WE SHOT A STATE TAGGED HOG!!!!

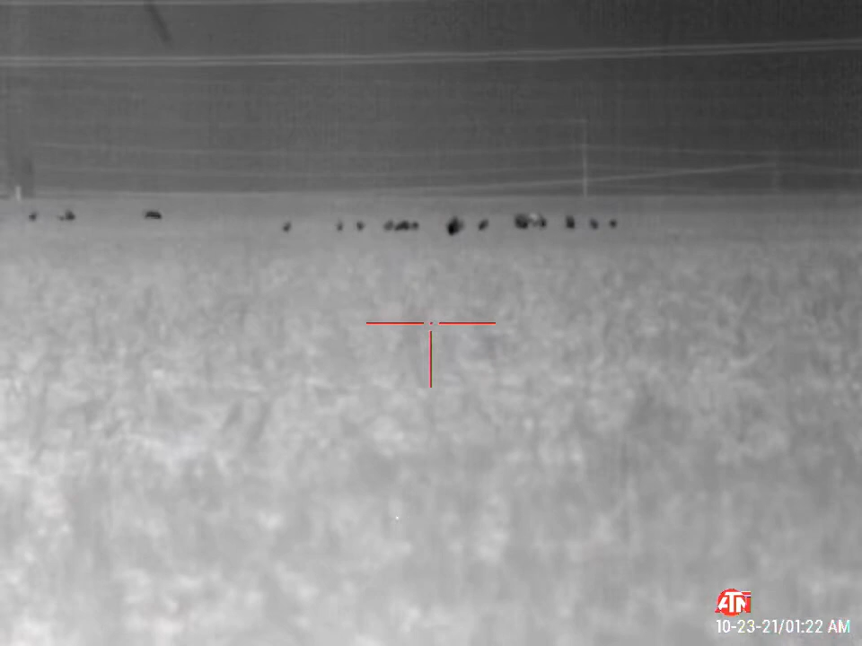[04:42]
As we were leaving from that last hunt, we scanned up, and about 300 yards ahead of us, there's this herd, and it's a big herd. The problem was we've only got 5 or 6 rounds left in our mags, so we made the 700-yard trek back to the
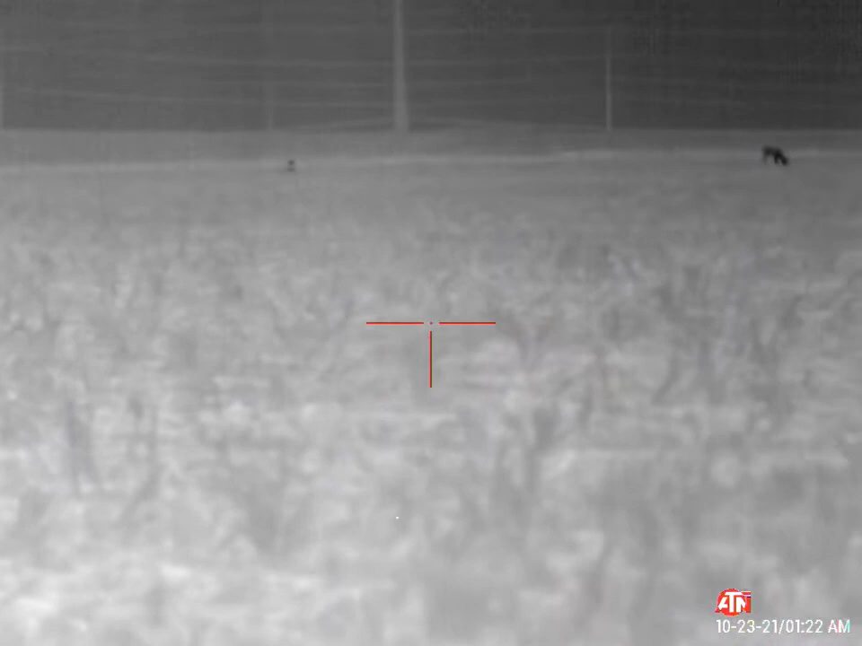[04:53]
truck to load up with ammo and head back after these guys.
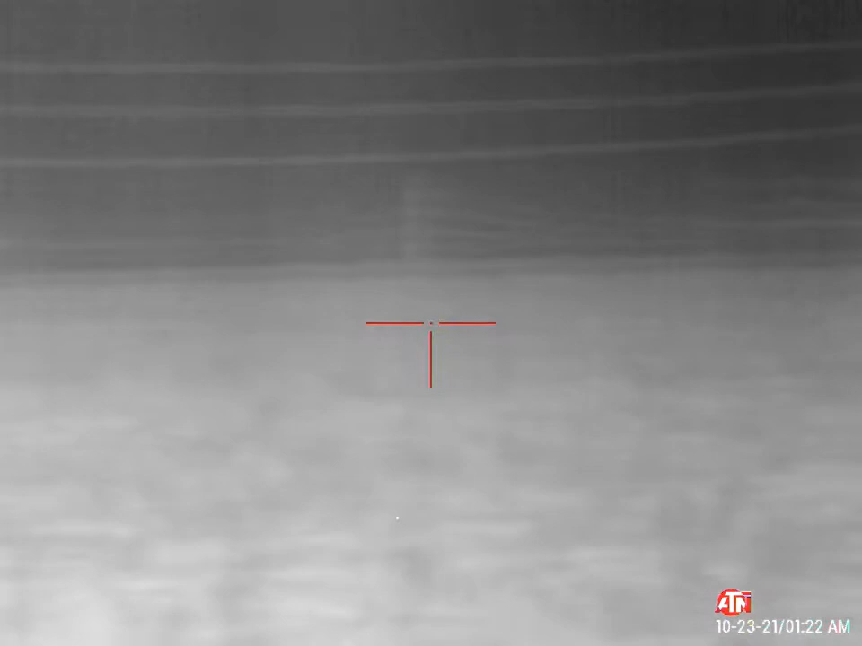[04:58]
And we are caught up to them. We got, we're still about 100 yards out, but it is a full moon night. We can't get any closer, so we're kind of cussing and discussing which what strategy we're going to use and who's going to shoot what first.
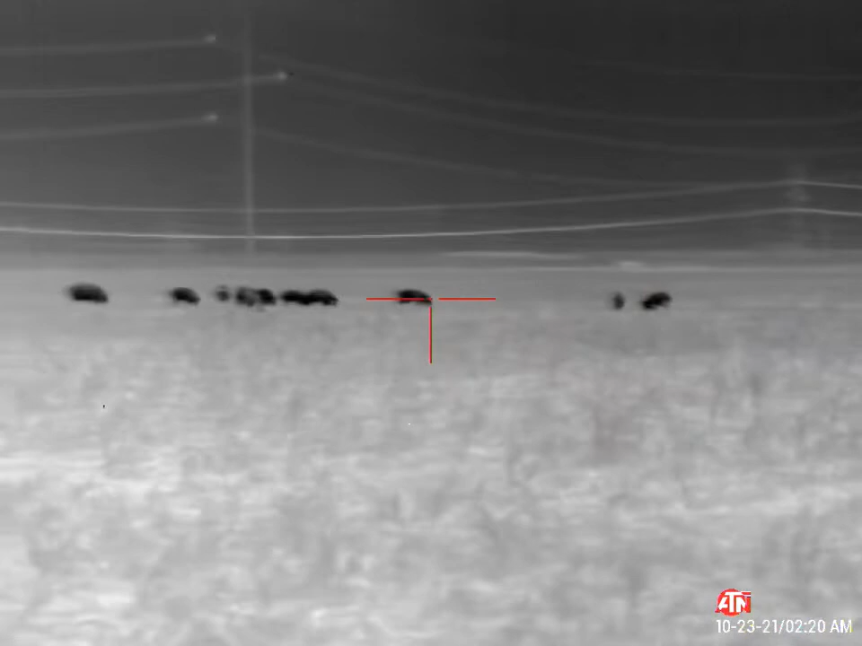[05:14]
And start the shooting here in just a second.
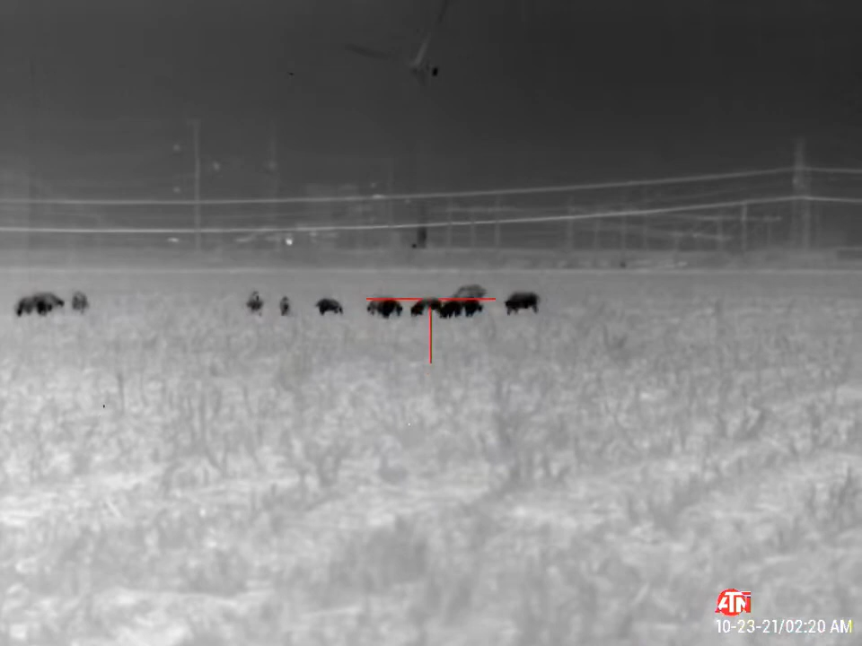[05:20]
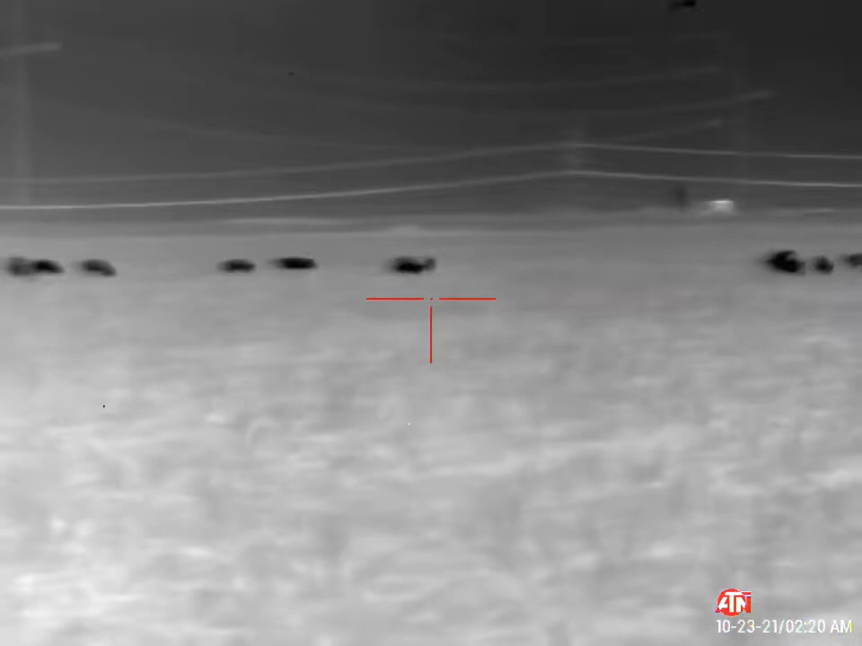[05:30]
Start in the middle and you start on the far left. Hell, they may run right, dude. Okay. I'm ready when you are. About
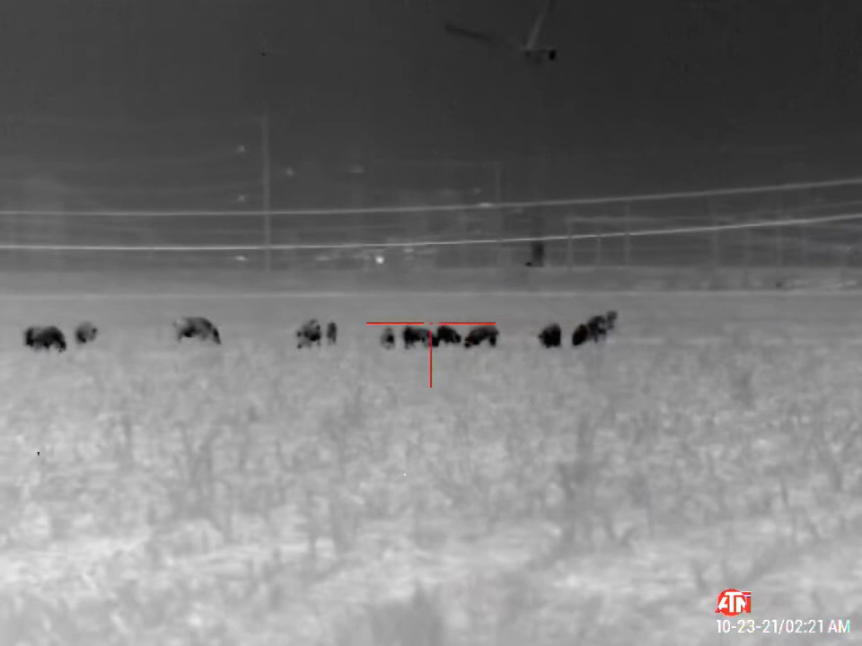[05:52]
3.3.
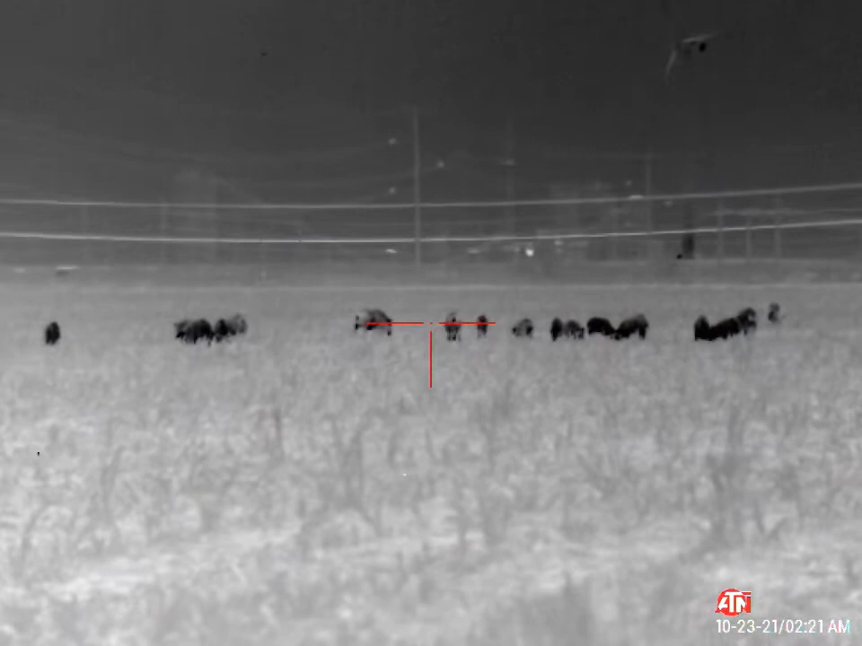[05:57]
God, that's just so small. Ready when you are. I'm just gonna aim at that group. I'm gonna aim at the left of them. Okay. You ready? Yep.
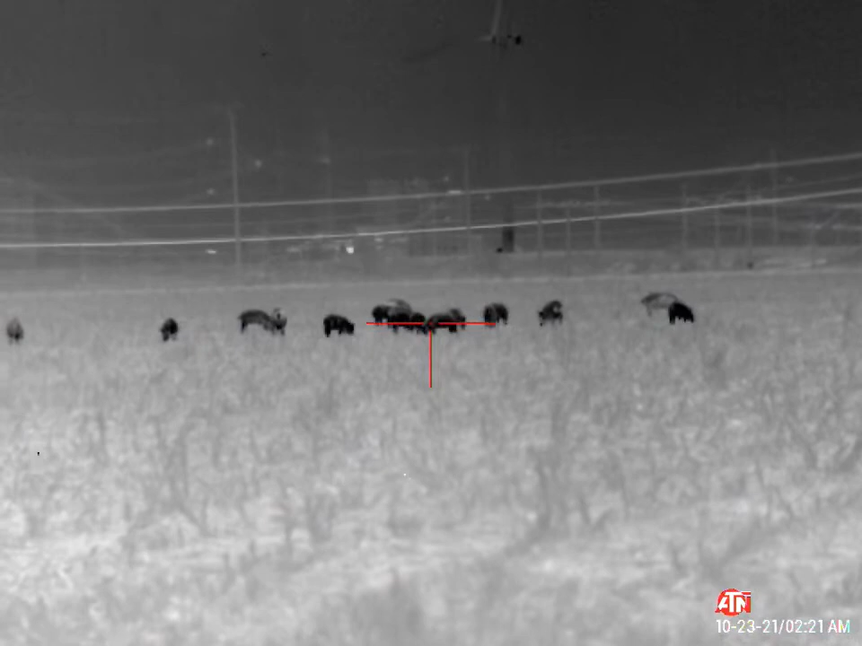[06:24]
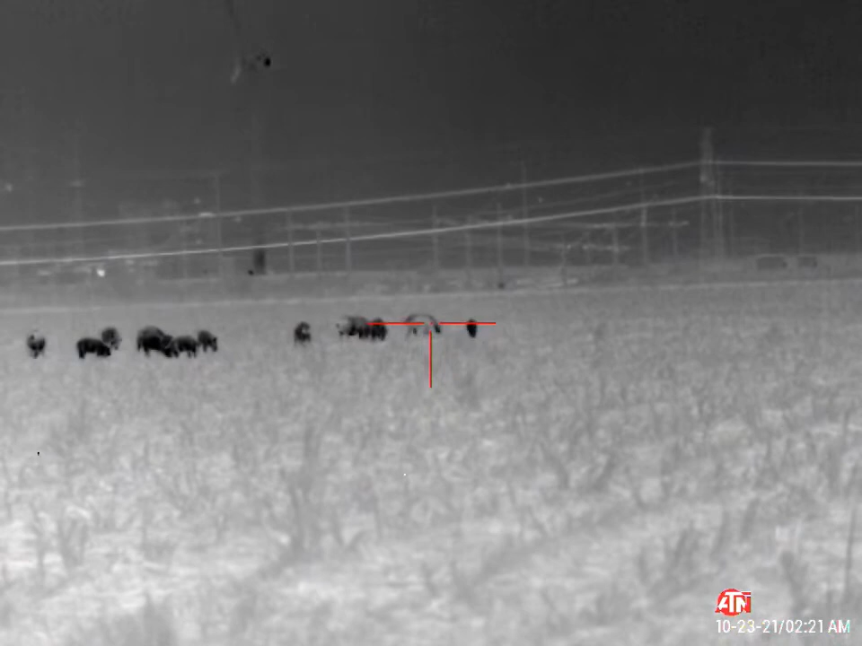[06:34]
Some of you are going to say, dang, why are you missing?
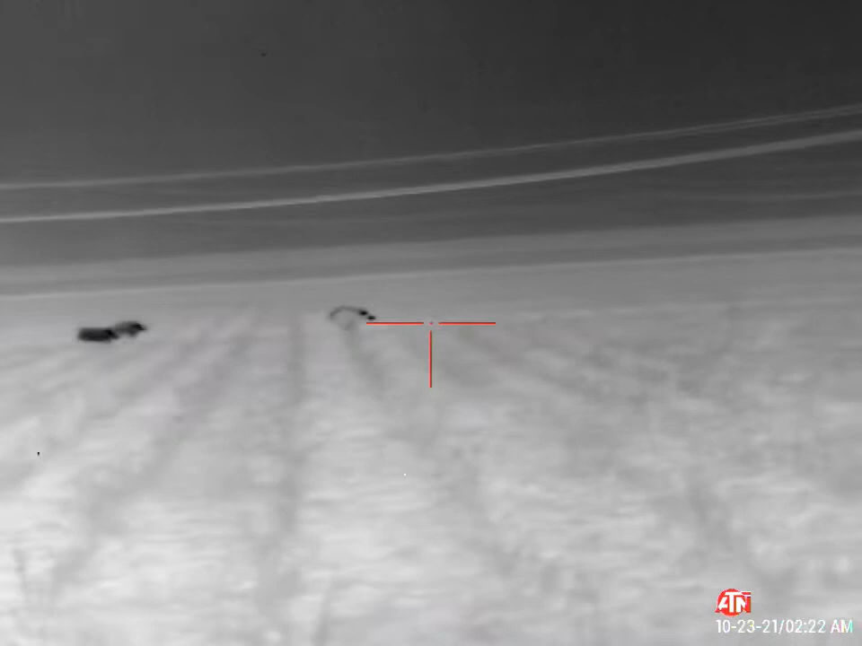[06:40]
Why are you shooting way over it? This rifle sighted in at 65 yards, which is what I sighted in everything in.
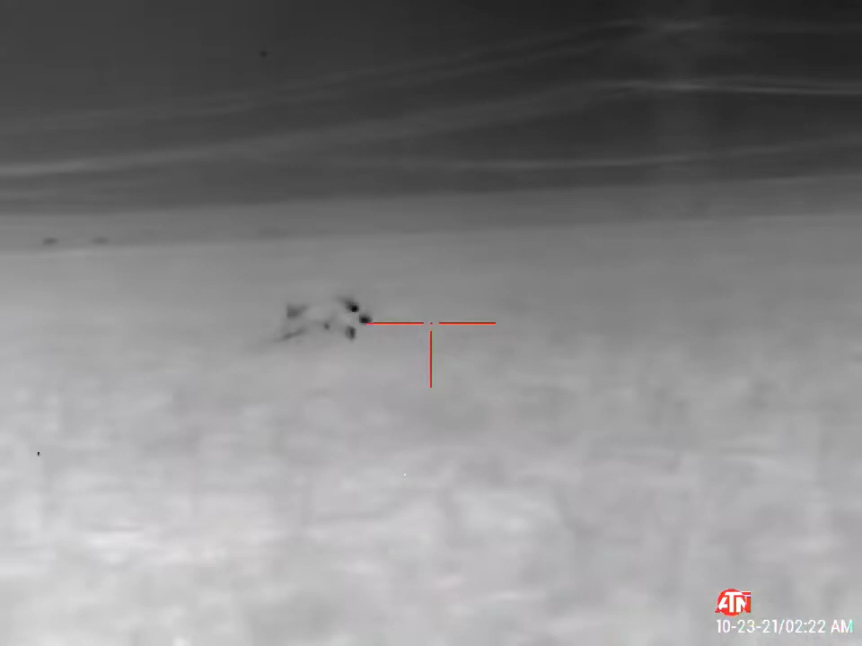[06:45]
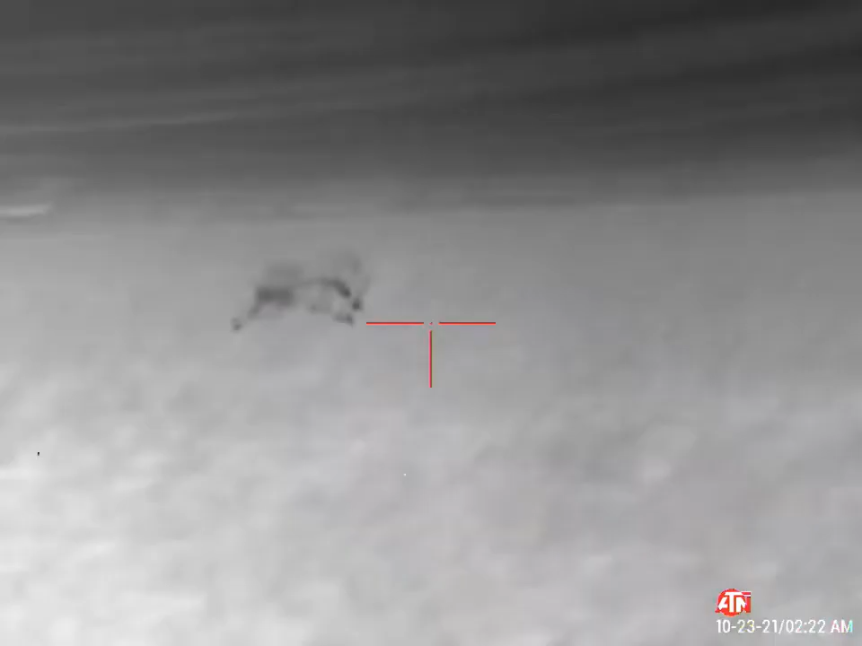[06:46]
And for some reason, at 100 or
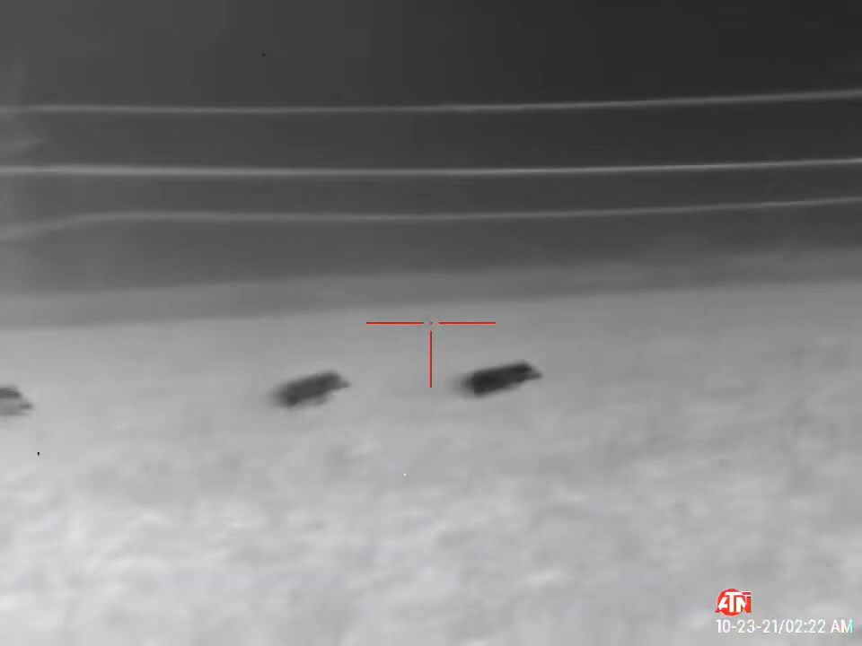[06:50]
125 yards, it is about 8 inches high.
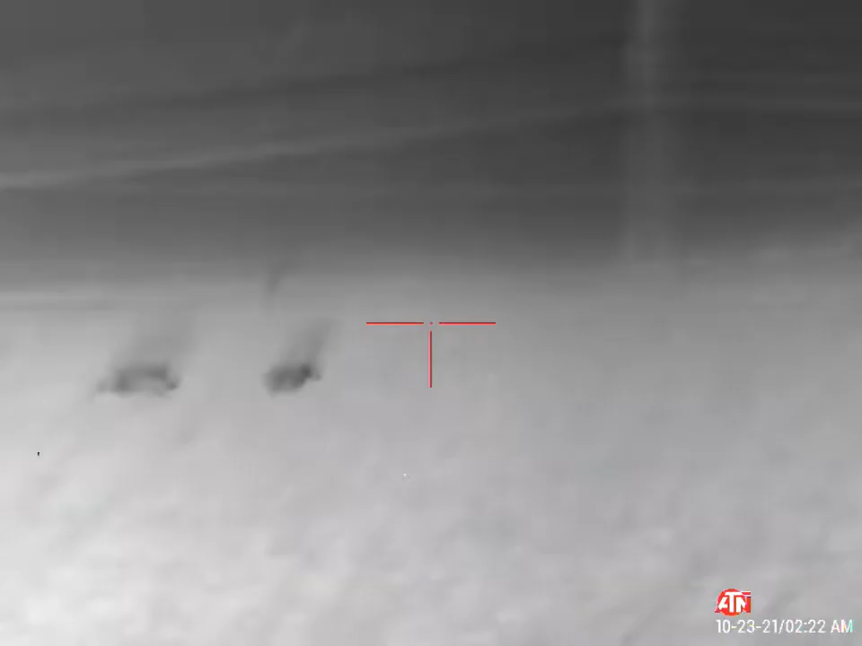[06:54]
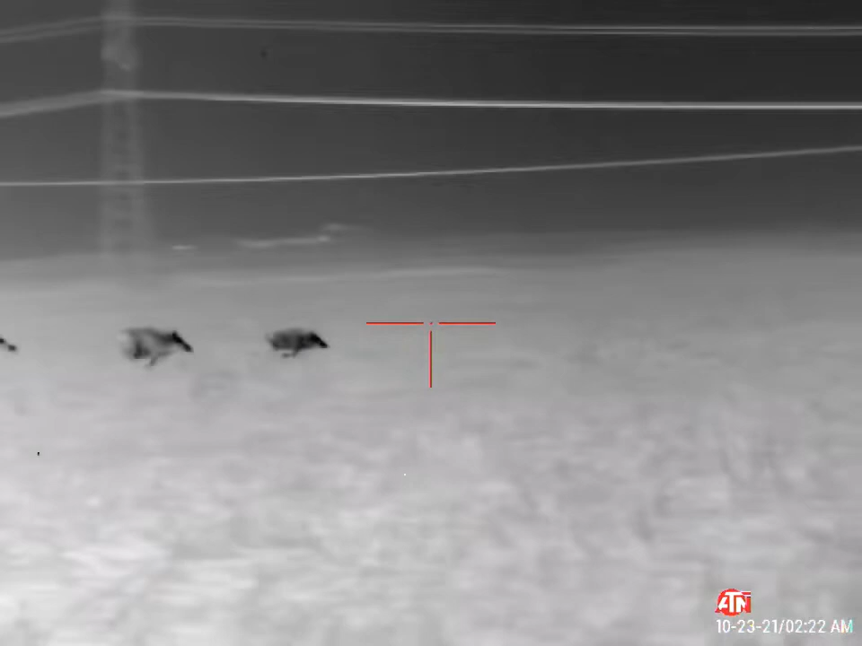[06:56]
So you'll see me hold just a little bit low on these hogs.
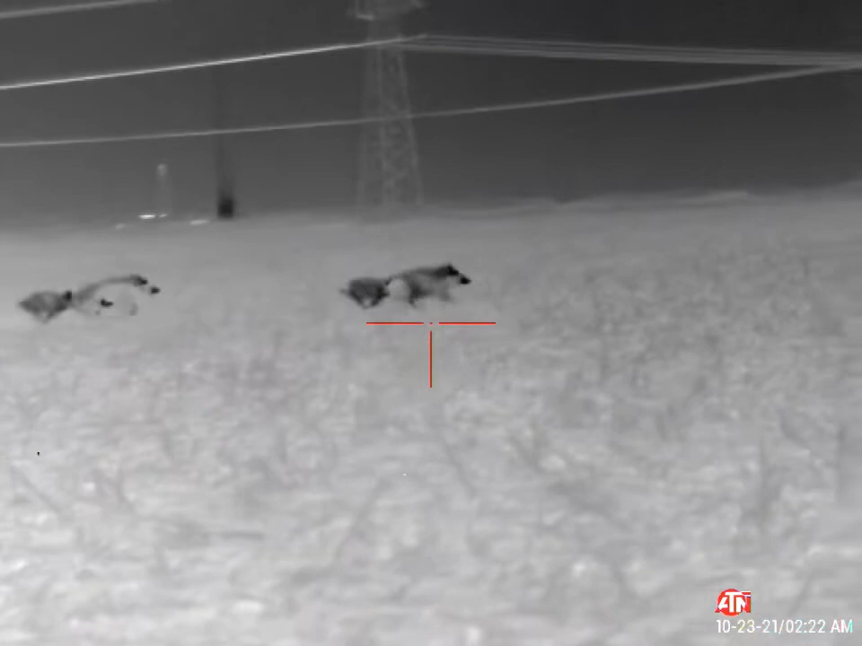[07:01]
And that's when I finally figure it out towards the end here and I start getting good hits. But man, it's sure frustrating.